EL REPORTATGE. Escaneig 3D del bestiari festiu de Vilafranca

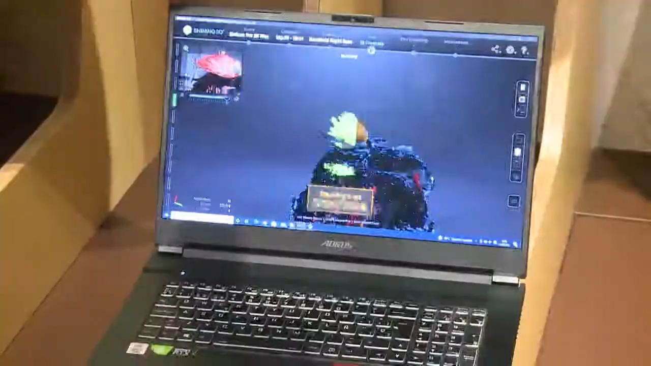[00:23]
A partir d'això, l'ordinador crea un núvol de dades que després nosaltres podem convertir en un model 3D que s'adapti a les diferents necessitats que tinguem, depenent del moment.